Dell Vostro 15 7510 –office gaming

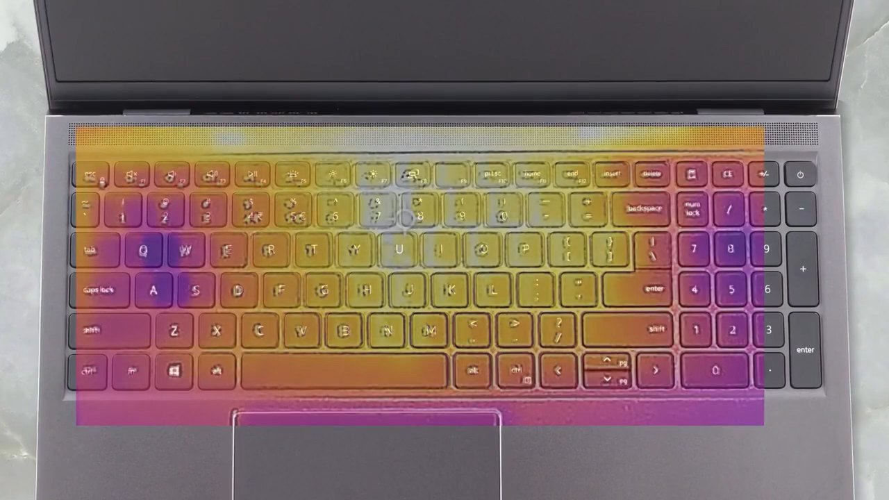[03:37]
First of all, the fans are really noisy, but what is more concerning is the temperature of the keyboard. It exceeds 50 degrees Celsius, which is not ideal for your fingers. It is better if you want to warm up your lunch, though.